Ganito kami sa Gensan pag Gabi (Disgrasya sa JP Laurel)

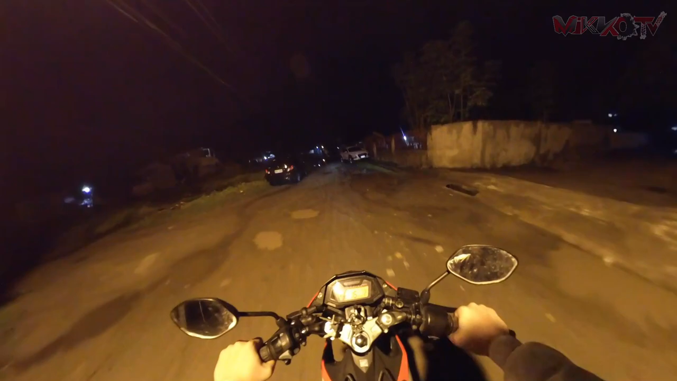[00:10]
Hindi naman malakas pero matagal lang siya natapos Medyo madulas yung daan Anong English nyan sa madulas? Slippery Slippery road Medyo matagal-tagal na din tayong hindi nakapag-ride Sa mga ganitong klaseng
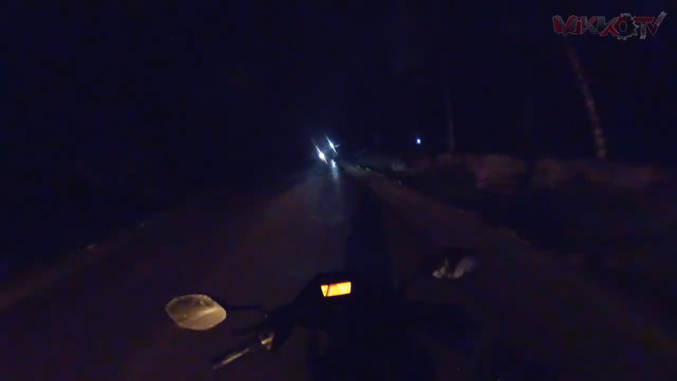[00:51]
so okay na Alright Slowly but surely Madilim dito Alright, pwede na siguro Mahihirapan tayo mag windshield Windshield to yung sa helmet Kasi, ano, umaambun Hamug Hamug yun sa amin Hamug ba yan sa Tagalog mga karipang? Alright Ah, grabe Sarap Ang lamig Napakalamig Talagang napakalamig
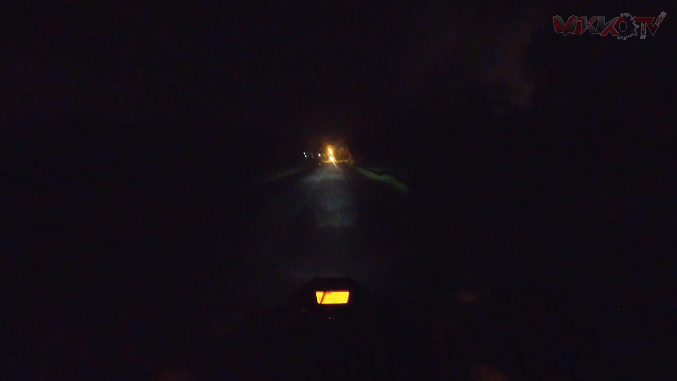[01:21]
So, titignan natin sa city kung gaano kaliwanag sa city mga karipang Sa city tayo bibili ng ano Bibili ng pastel Sana okay naman Kasi walang case yung camera natin Medyo maraming maliliit na buhangin na lumilipad sa daan Ayun Ano ba dito? Matubig ba dito?
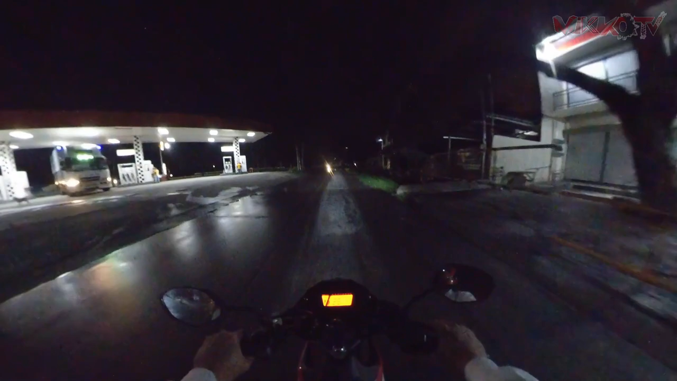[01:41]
Check natin Ah, hindi naman Mahina lang yung ulan kanina Ang problema nga lang Matagal siyang natapos
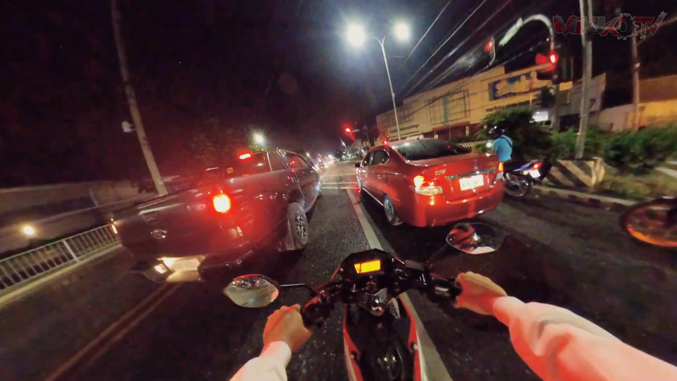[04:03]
Kakakapagod Hindi ko alam anong oras na ngayon So, tomorrow is another day Na naman mga karepa So, now Vlog muna tayo ngayon Check natin Pag green pa yan Yung dun sa kabila Mga seven Seven blinks Pwede ka nang tumakbo Pwede ka nang tumakbo Check natin yung green Check natin yung green Wala
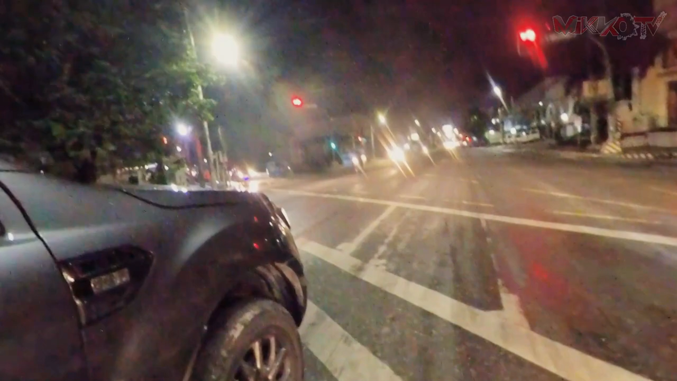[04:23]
pa yan Pag mag-red na yan Yung green na walk Pwede nung lumakad Seven blinks Or six Mga ganyan Just wait for a while Ayan Ayan Two Three Four Five Six Seven I hold you Seven Seven blinks
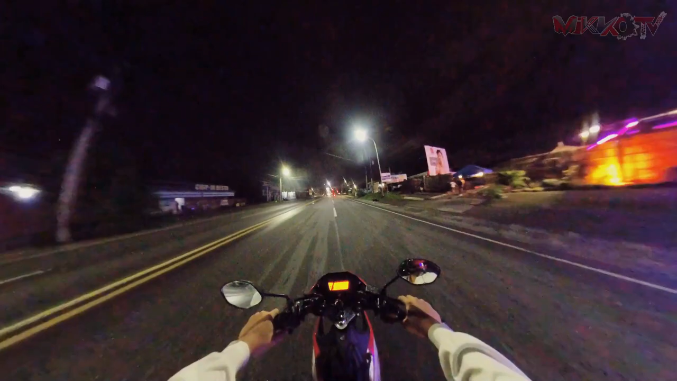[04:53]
So, saan bang mas malapit dito sa city Or dito sa national highway I think dito sa Dito na lang tayo sa city Parang mas malapit dito eh Malapit dito kasi Straight ka lang Then hindi ko ka dun sa dulo Then yun Tapos na Dating ka na Kasi kapag dito sa national highway Medyo marami Medyo malayo-layo Check na yan din natin dito sa city Kung gaano kadami yung mga Tao dito Mga karepa Yung lumilipad na yung mga Maliliit na Anong pato
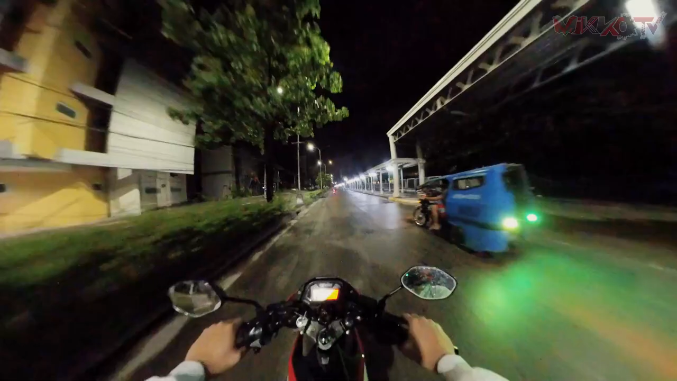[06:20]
Signal light nya Diwanan So this is a status here In Status This is the status Here in SM So as you can see The SM light Is already closed It is because Sarado na ang SM So we will go now Sa RAM Kung sarado na yung RAM Meron tayong second option Dito sa Osminia
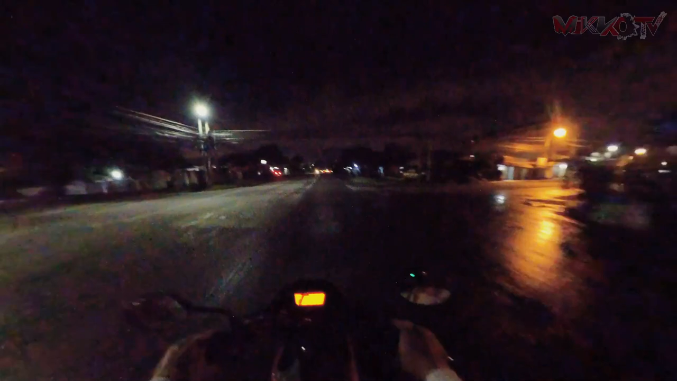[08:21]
Laurel Street Street So papuntang oval Oh What is this? Oh Merong banggaan Dito Anong ganap Dito Oh Anong ganap
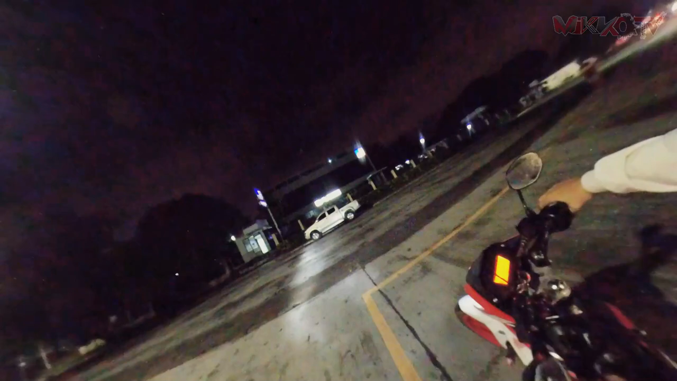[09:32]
Check natin ito ah Baba tayo dito
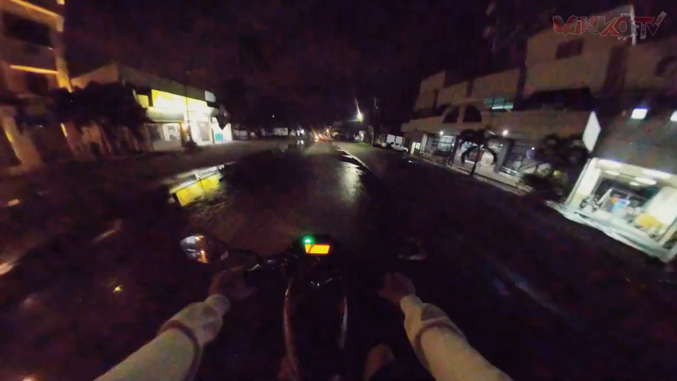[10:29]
Ito Ang daan to Papunta tong SM Ito T road Para to
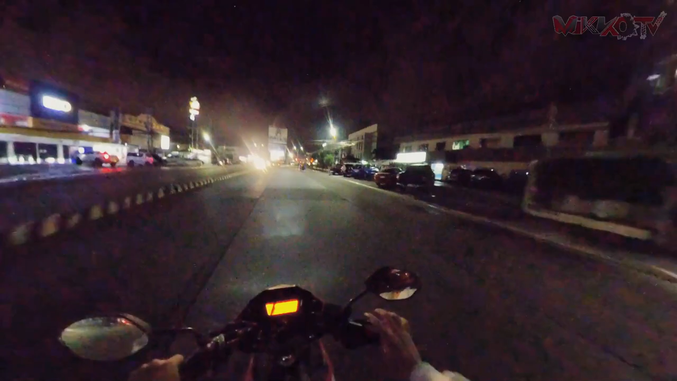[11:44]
So Dito na tayo Sa National Highway Dadaan Mga karitang Central Elizabeth Dito tayo dumaan kanina Puntang National Highway
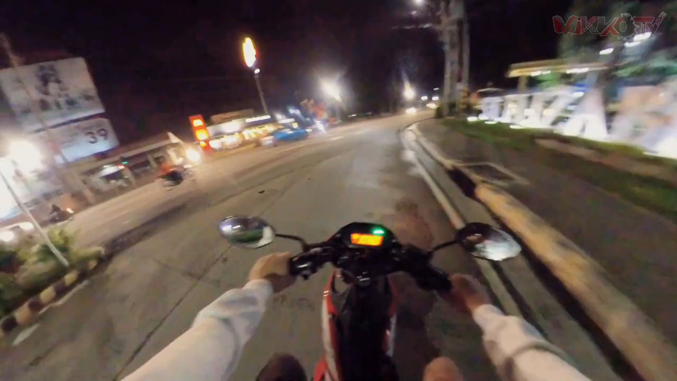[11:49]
Oh Lakas Toyota Ay ay ay ay Ay ay ay Ang sasakit ng mga bato Oh my god Lalo na kapag malalaking Gulong Yung Nasa harapan mo Talagang Ang lakas kumain Ng maliliit na bato Sana naman Mas pina Ano nila ito Nakita ko sa Ano mga karipang Nakita ko sa Atupi Ang ganda ng kanilang National Highway Talagang napakaliwanag Dito kulang dito
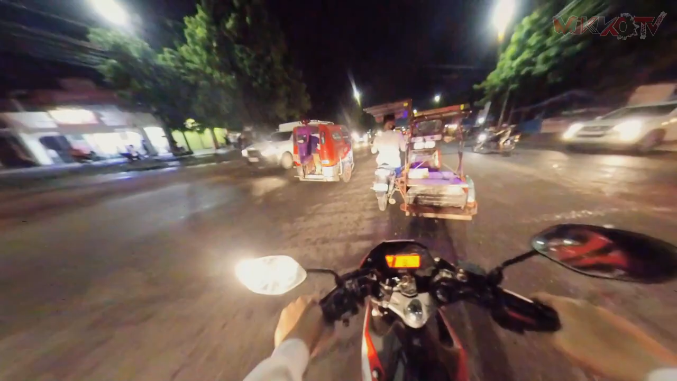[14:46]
Madilim na yung Anong palengke Anong oras na ba Parang 8 or 9 Parang ganun Buti
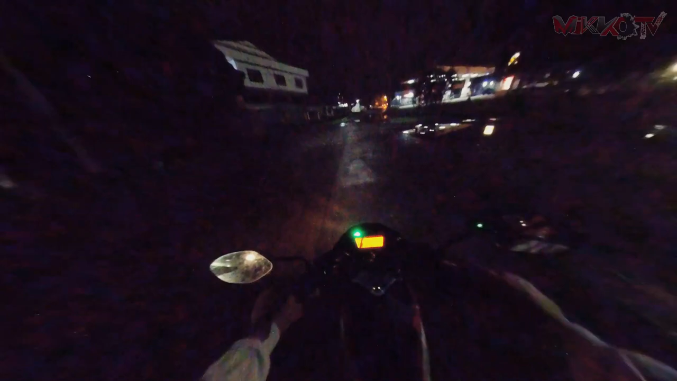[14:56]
na lang dito Hindi na umaapaw yung tubig Kasi umaapaw yan dito eh Kapag